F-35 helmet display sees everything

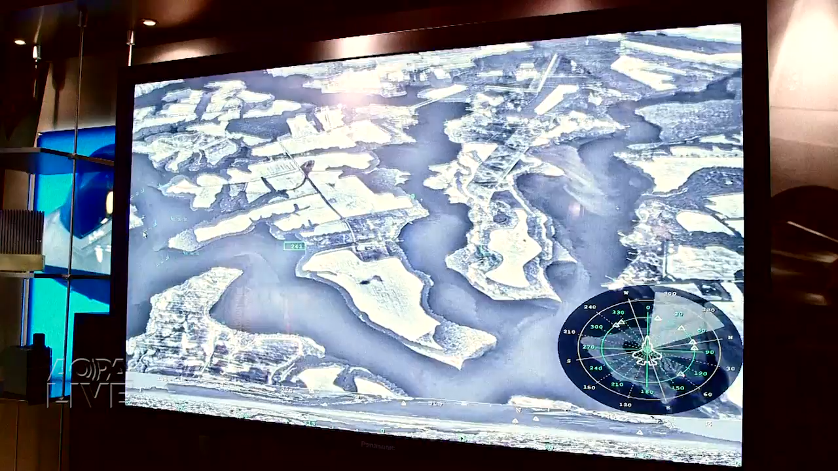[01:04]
The computer figures out what view to project in front of your eyes. Makes for tremendous situational awareness.